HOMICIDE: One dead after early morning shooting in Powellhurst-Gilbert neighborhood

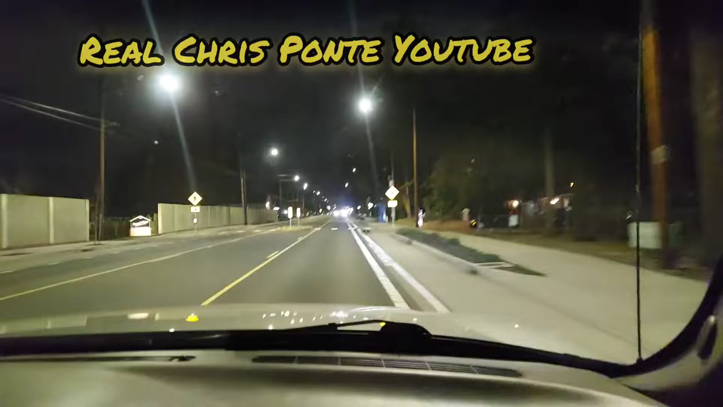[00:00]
I want to tell you with Portland Kennedy on YouTube we got popo up the street Portland police on like 124th or something in Powell
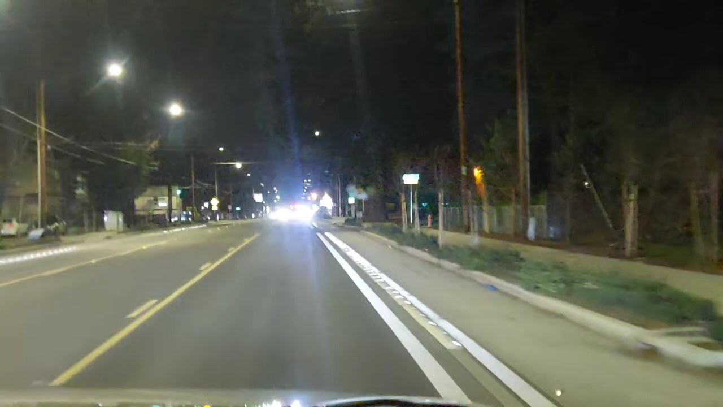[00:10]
and we got a call saying that somebody was shot or shot by a train horn and we're gonna go check this out see what's going on if somebody was actually hit or not